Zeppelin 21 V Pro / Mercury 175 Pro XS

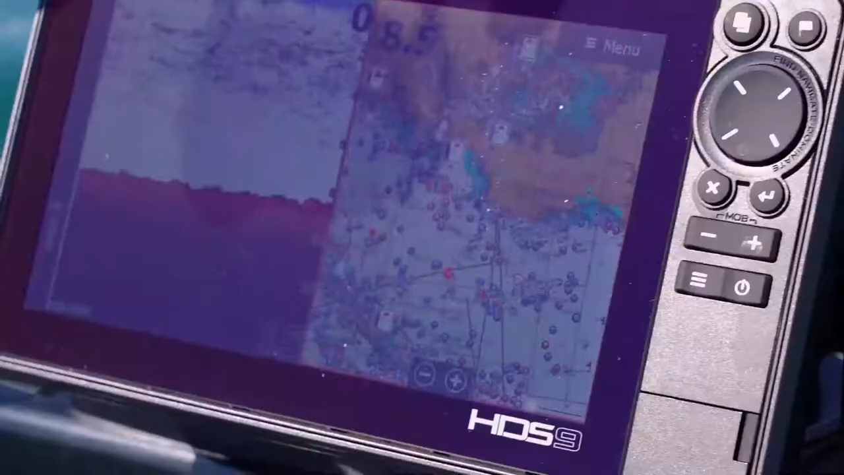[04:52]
et là j'ai choisi une sonde collée pour essayer c'est une m285 de chez hermar